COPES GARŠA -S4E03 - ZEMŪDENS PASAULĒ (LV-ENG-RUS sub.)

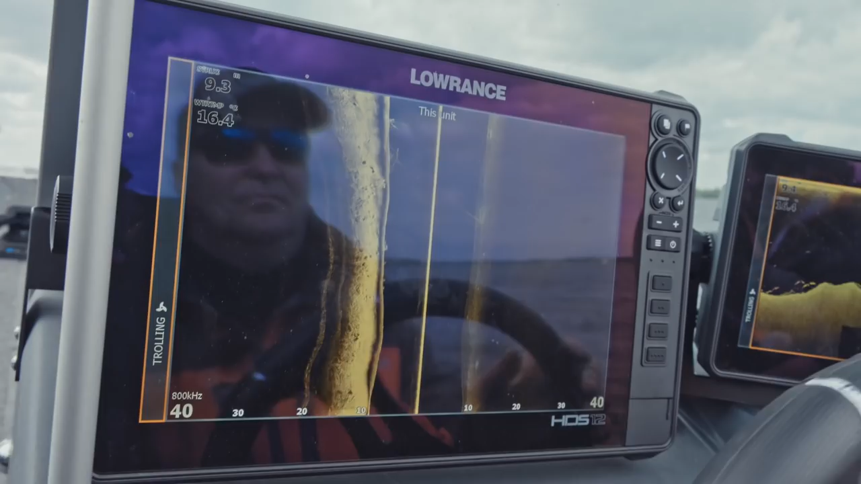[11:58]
Vai tur viņš vēl ir? Tad droši vien, ka vēl ir daudz dropšotu. Populārā vieta, pilskalns.
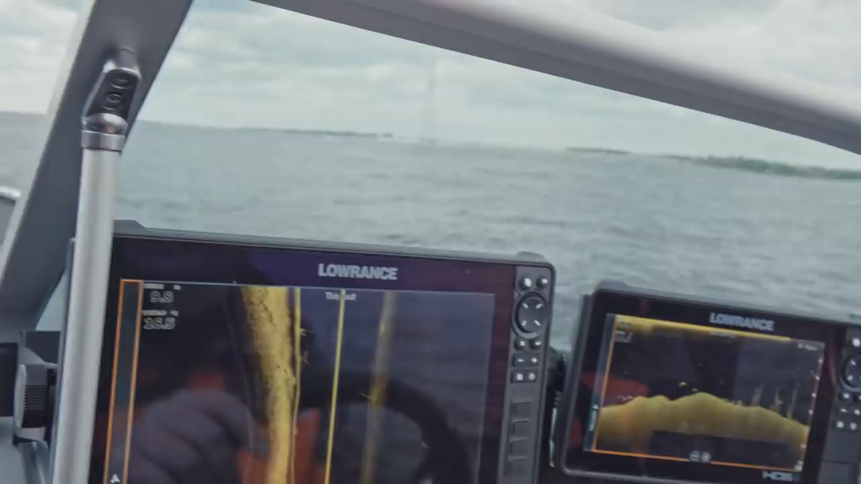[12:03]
Nobrauksim ar ehalotu, paskatīsimies, un tad...
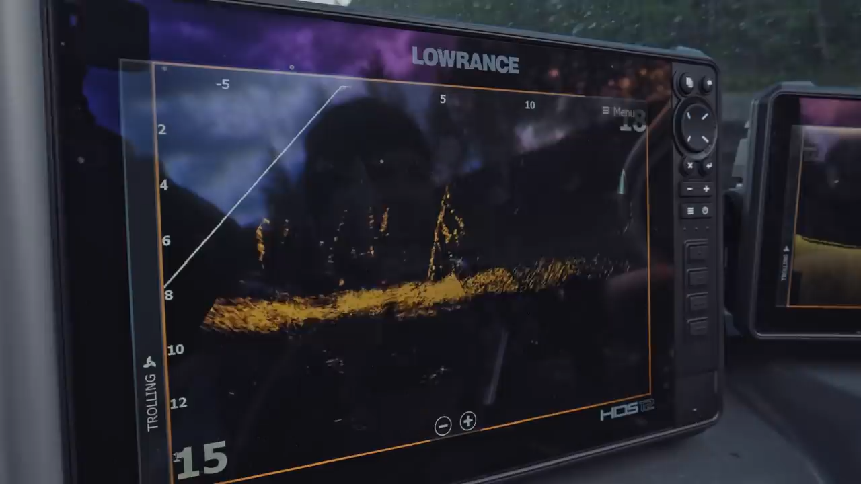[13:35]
Кстати, рыбка тут есть всяко разная. Но нырять здесь нельзя.
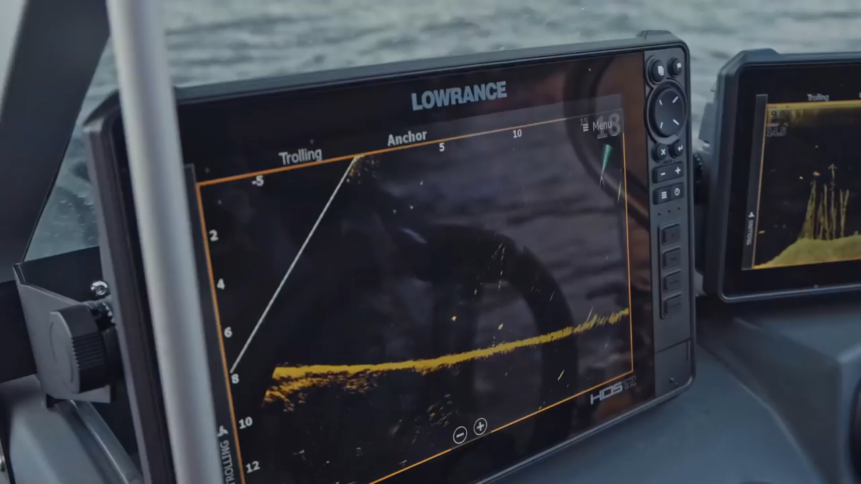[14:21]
Рыба есть. Здесь тоже. И рыба, ну, шуганная, знаешь, я иду,
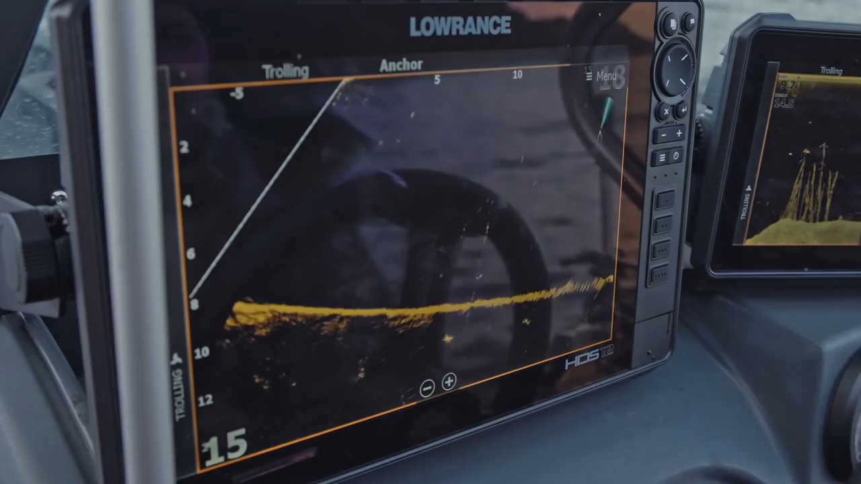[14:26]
я вижу, фрум, сход один, фрум, сход второй, фрум, сход, ну, судак такой, знаешь. Там.
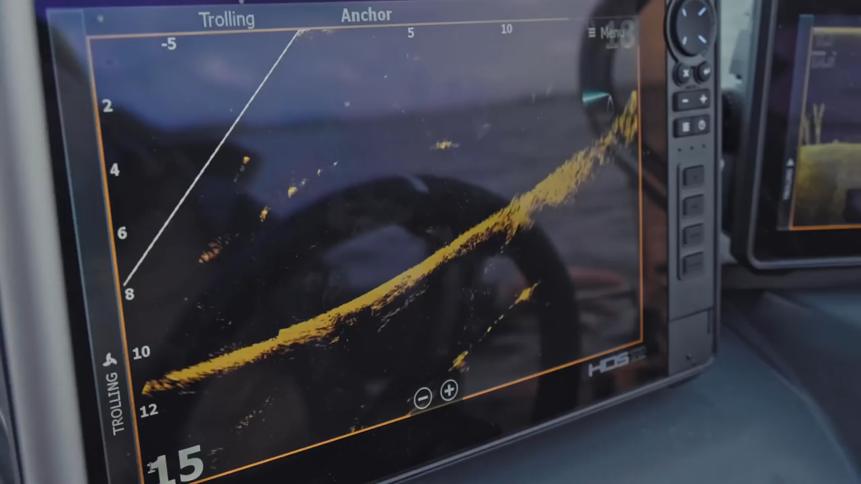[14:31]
Палец, палец. Kur aizslēpā. Ar redz, ko viņš ir? Tikko vēl viens.
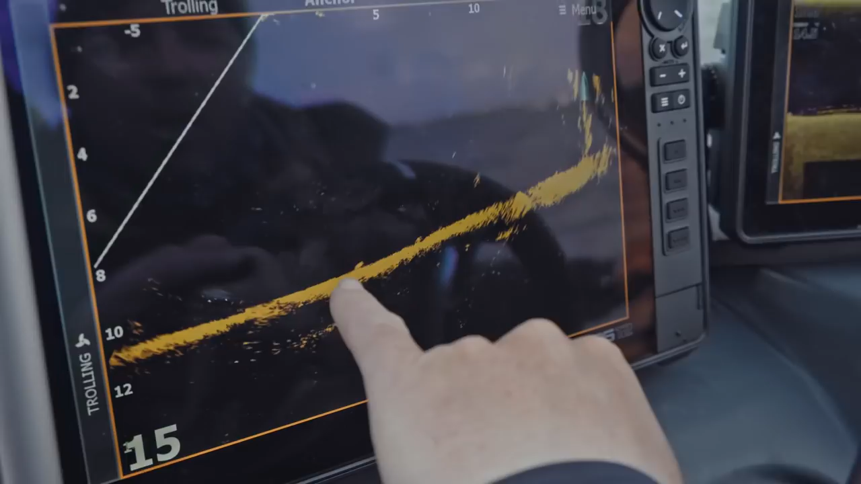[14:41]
Nu, šitam jaunajam aktīvu targetam ir plus tas, ka tu redzi īstenībā pie kants un pie pašas grunts tu vari redzēt.
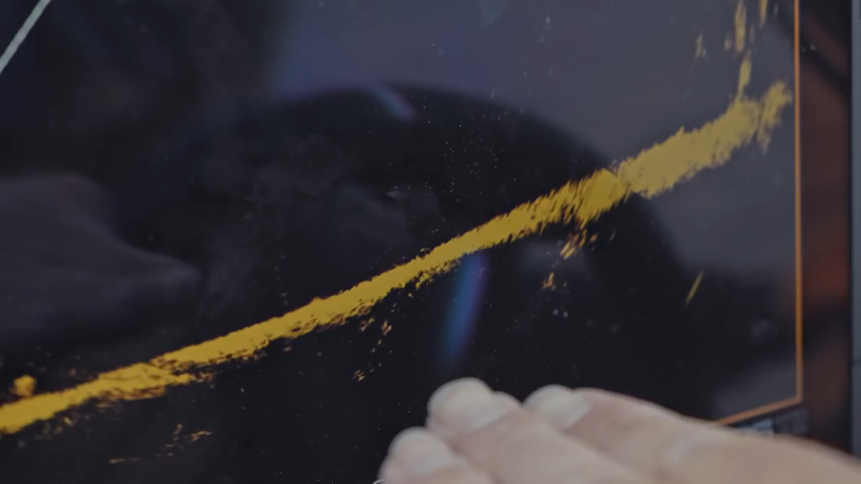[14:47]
Ja? Ja, ka viņš pilnīgi nolīdz. Tad, kur nākas zem, tas ir, kas ir zem mums ir.
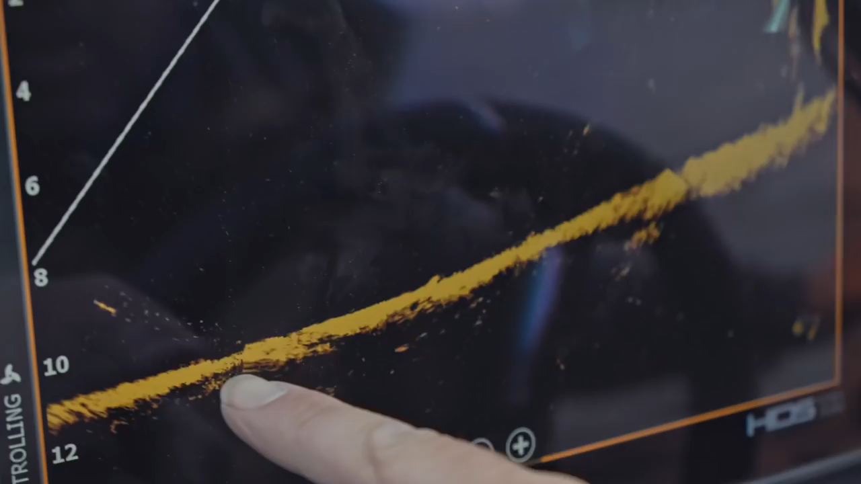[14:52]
O.
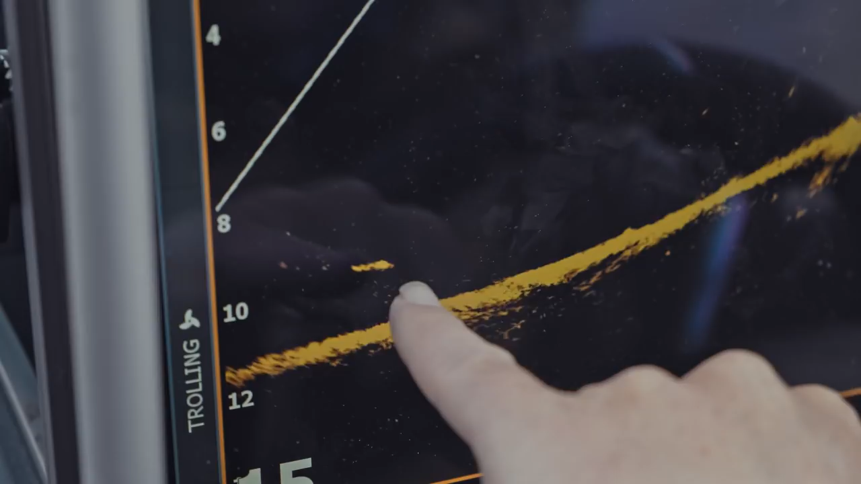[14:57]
Tas ir normāls, jau reka, tas ir somiks. Ir, vai ne? Somiks to paracētu. Vai kur mums apstiprina.
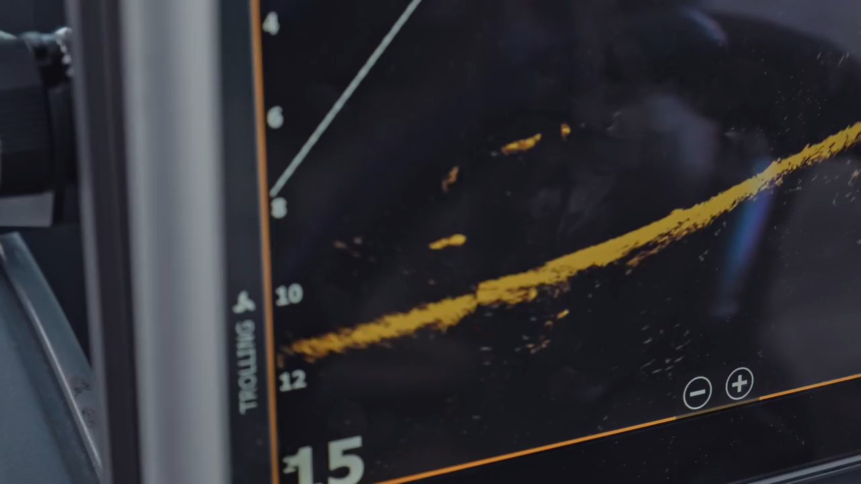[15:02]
Šis ir samiņš. Vai labi, tieši zem mums.
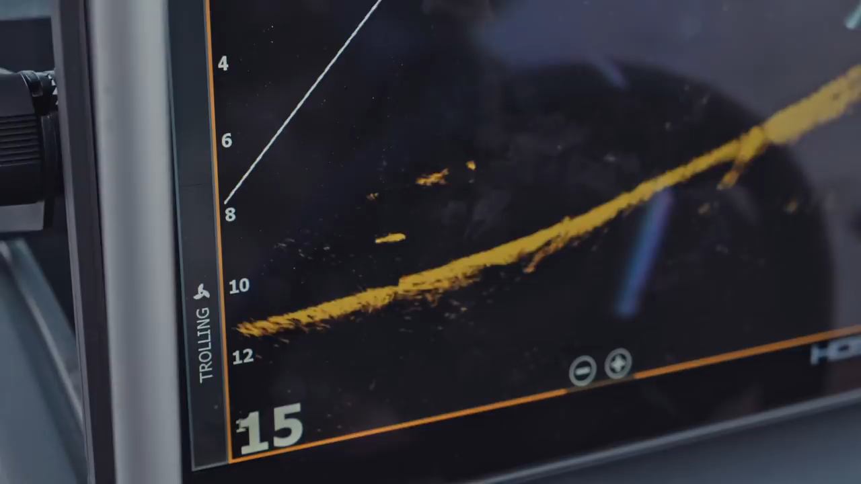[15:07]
Pārt, jā. Jā, bet viņš ir normāls. Ar skoku vēl baļš vēl?
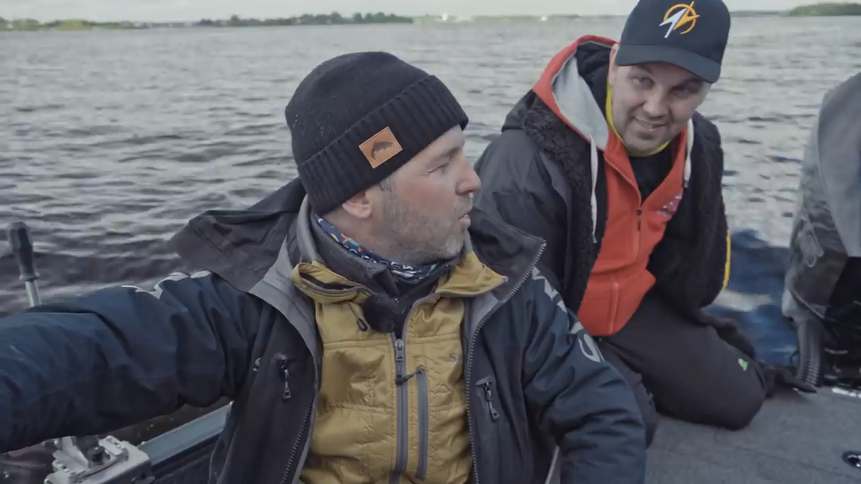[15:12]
Es domāju, kilvāram 7-8. Nu, da. O. Pasties. Da.
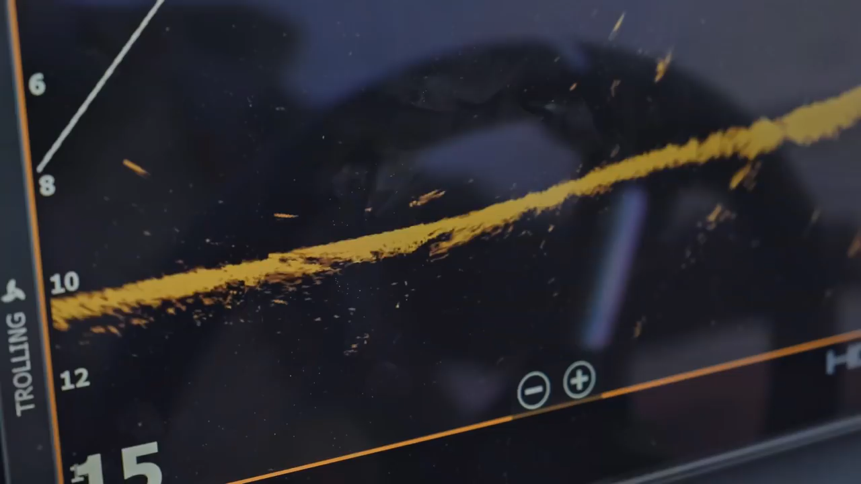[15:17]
Ideāli, pasties, reka, samiņš pēl. А это я думал, я поплавал, пошумел, он иногда на шум подходит.